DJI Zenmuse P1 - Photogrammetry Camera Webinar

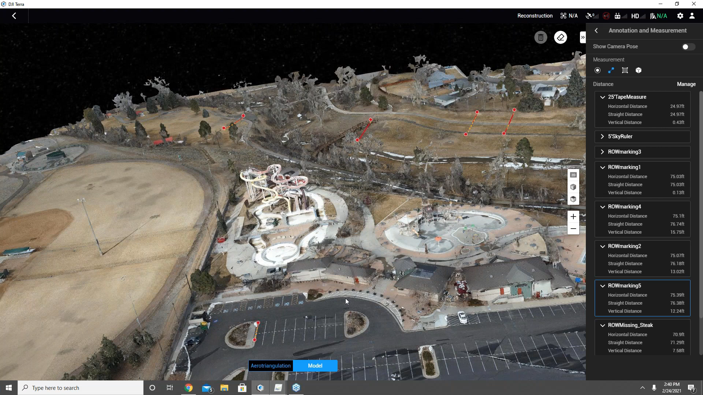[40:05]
And we can see here just good reconstruction all the way around.
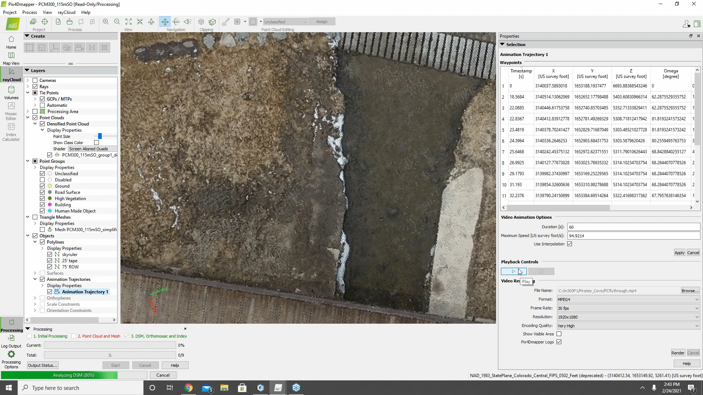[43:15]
So let's just go through and play this video again here that I recorded. We showed earlier, if I play this back here,
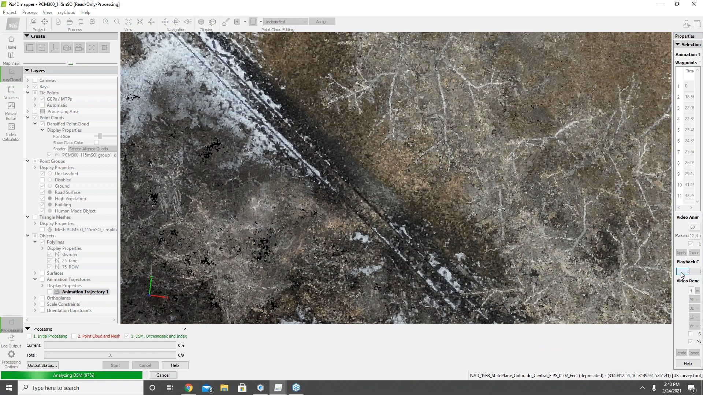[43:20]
we can see, let's see, that must,
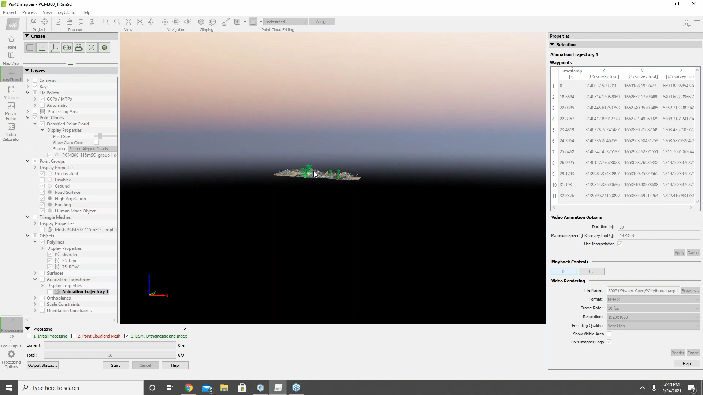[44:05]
Quantity and heights, I believe it would do, I would also say, excellent quality work there.
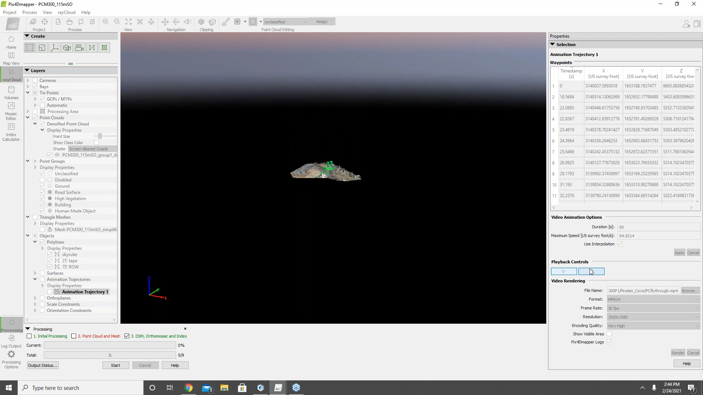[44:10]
Let's turn off this. What I'm wanting to get in and show you here is the level of detail that we got around the trees.
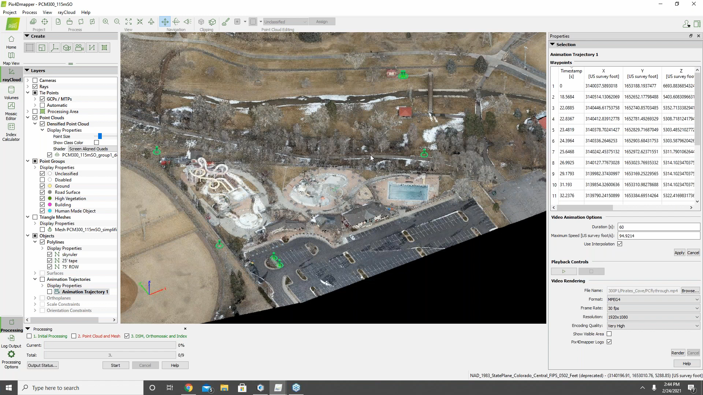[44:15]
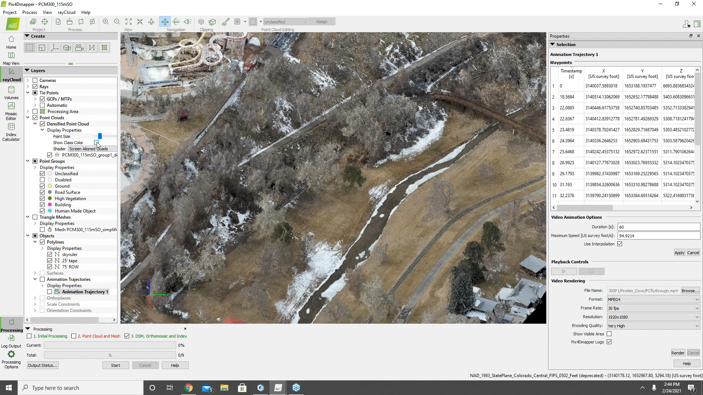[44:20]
And if I turn on the class colors, we can see here that the class colors, it did a good job with the classification.
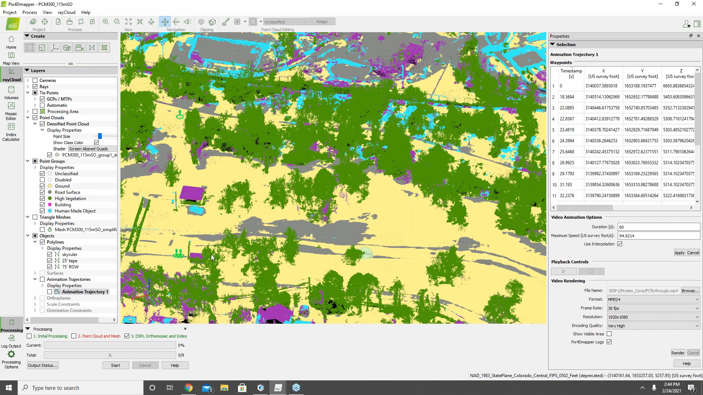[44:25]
So if I come in and I turn off high veg and go turn off the class colors,
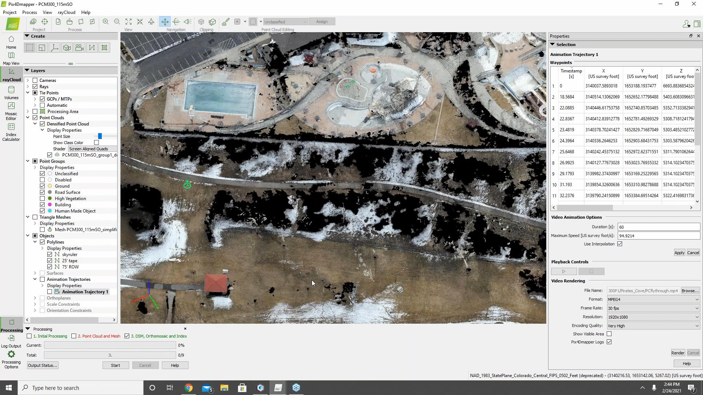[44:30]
we can see here kind of what it saw as high veg and then the holes that were still kind of created underneath that vegetation.
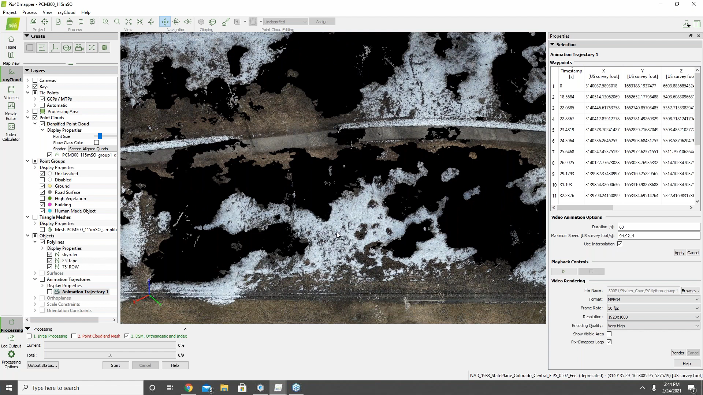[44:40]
And certainly, and we did this during a period of time a year where there was leaf off, we had some snow on the ground, but we still got what I would consider pretty good penetration, if you will,
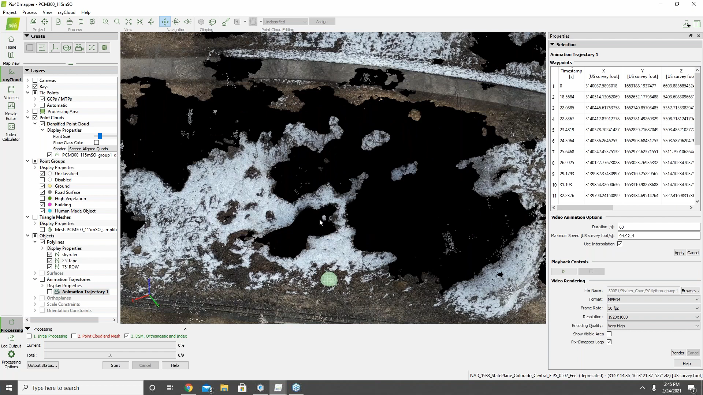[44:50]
kind of around and through and by the vegetation and got a lot of detail for the ground. But certainly more open terrain is more helpful, if you will.
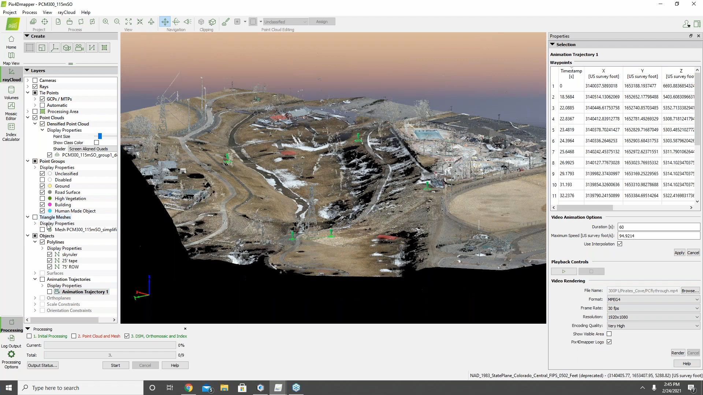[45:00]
In this case here, if we turn the veg back on,
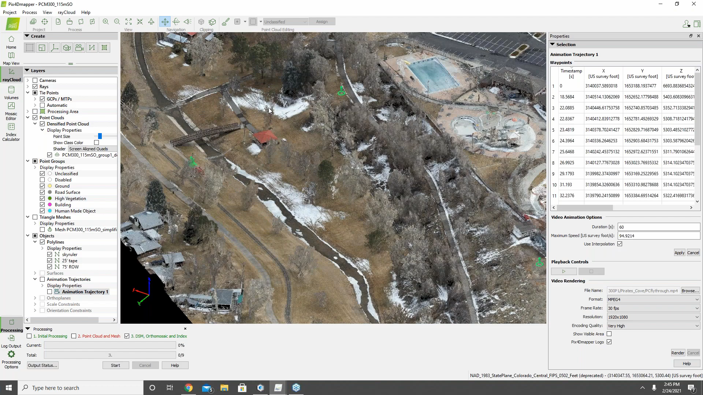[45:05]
back in this area here, kind of back under these trees, we can see that it's still got very good ground penetration here,
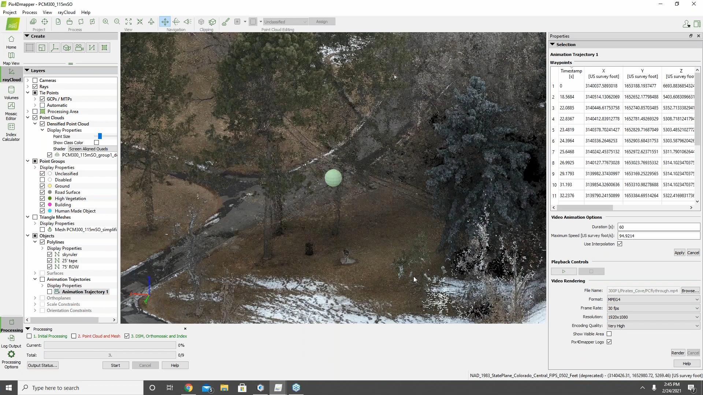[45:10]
kind of under these thicker trees.
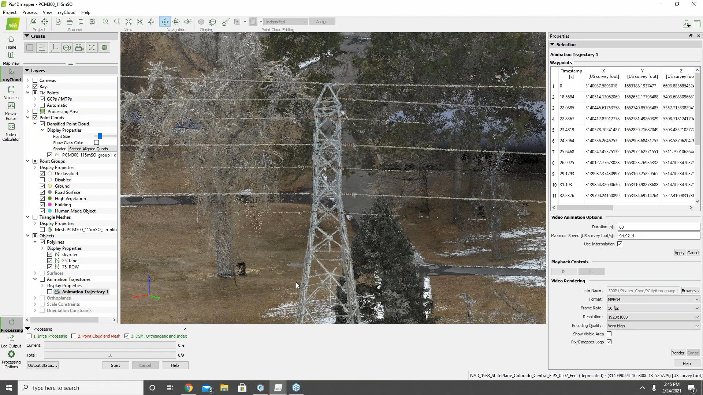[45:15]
And I believe you'd still get good vegetation or good information for ground, even at less than optimal settings.
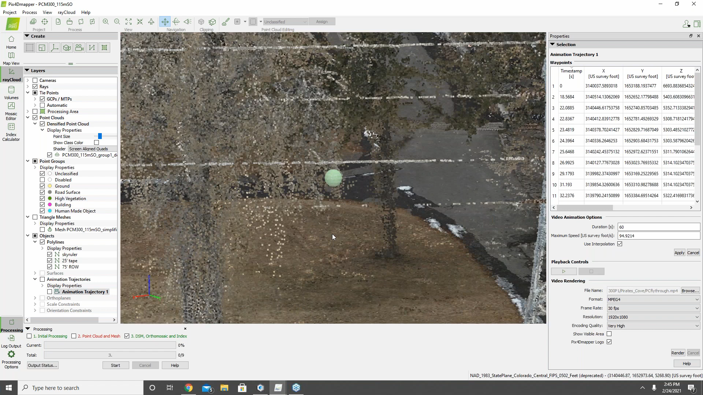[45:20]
So I don't believe it'll work quite as well as the lidar unit L1 that's coming out. But I was really impressed with the level of detail back up under trees, etc.
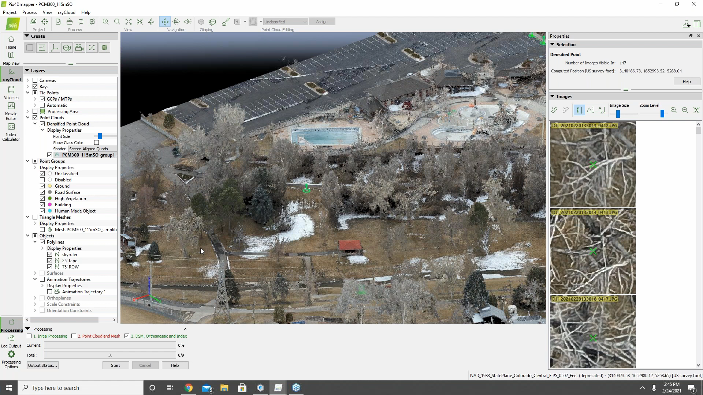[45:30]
with the mesh here. And so I think our mosaic editor is loaded up here now.